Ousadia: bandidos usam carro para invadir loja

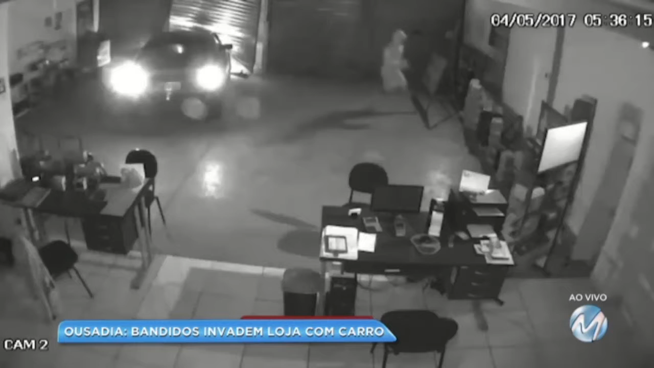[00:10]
Olha só, os caras, olha o modo operante deles, igual aqueles que roubam aquelas lojas de roupa, né, ô diretor? Fazem muito isso. Dá ré no carro e aí vai lá e rouba. Lá dentro os criminosos pegam várias baterias, colocam no veículo e vão embora. A ação é muito rápida, dura pouco mais de um minuto. O comerciante está revoltado com a invasão e com o prejuízo. E o pior, essa foi a segunda vez em menos de um mês que bandidos agiram da mesma forma. Vamos ver na reportagem da Michele Pacheco. Balança aí. A loja que vende baterias para veículos está fechada.